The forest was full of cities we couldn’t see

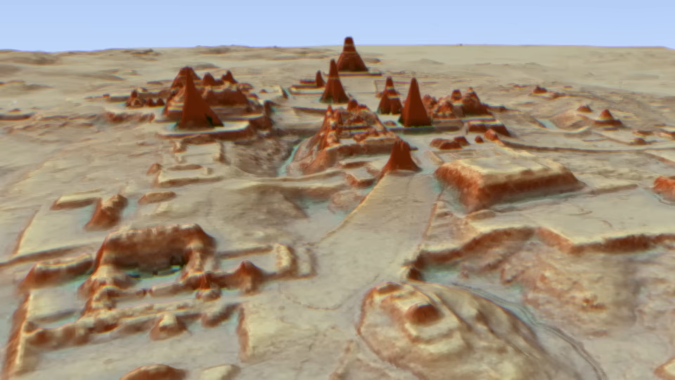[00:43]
And today, HowLIDAR is rewriting the textbooks about the ancient Maya.
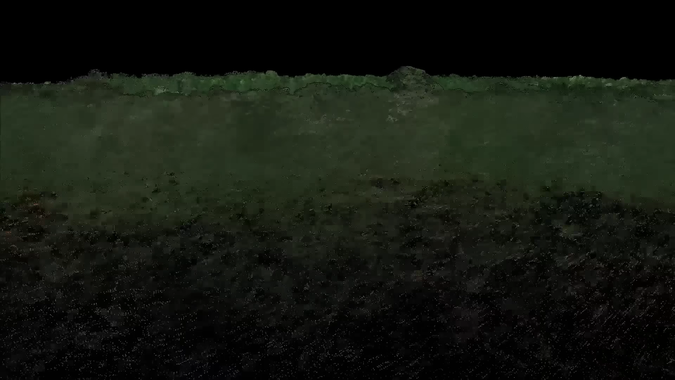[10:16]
Each point here is a laser return plotted by latitude, longitude, and elevation.
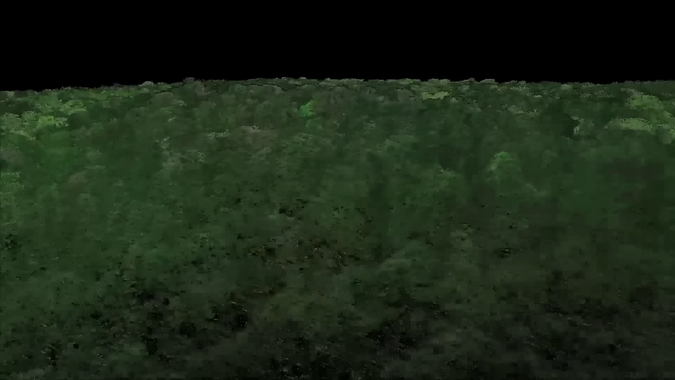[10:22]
And they have an algorithm that makes good guesses about which of these points are plants in green and which are the ground in brown,
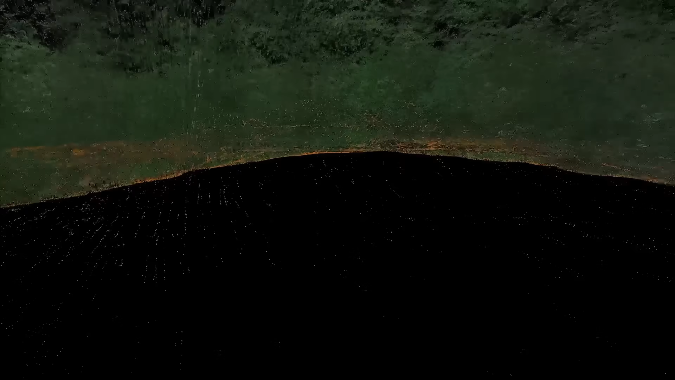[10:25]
so that they can digitally delete the forest.
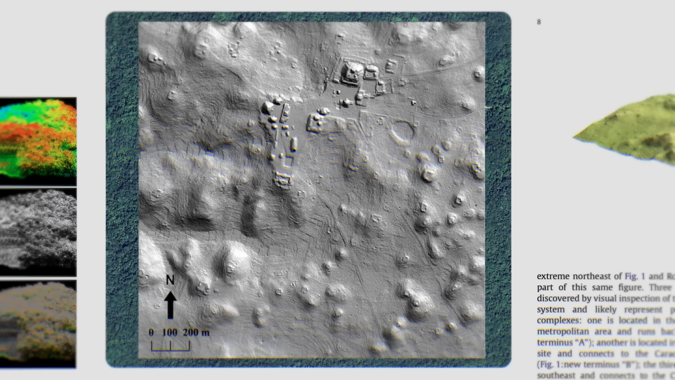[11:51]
It multiplied the mapped area there by eight and showed a vast landscape of agricultural terraces.
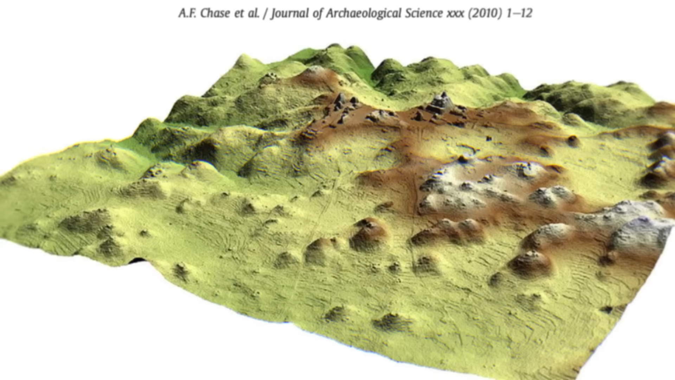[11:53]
News spread quickly that the forest had been defeated. I, you know, I was shaking my head.
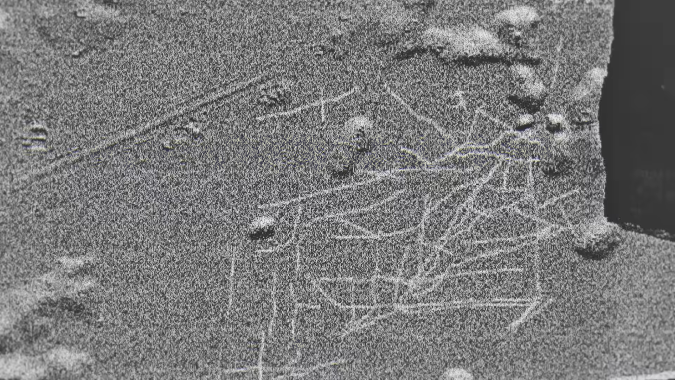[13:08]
Shallow canals also appeared in the nearby wetlands, and those are almost impossible to spot from the ground.
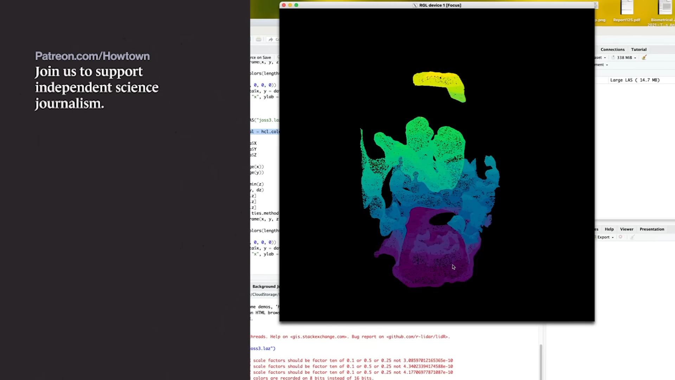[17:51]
So there's what we get and we can rotate. Nice.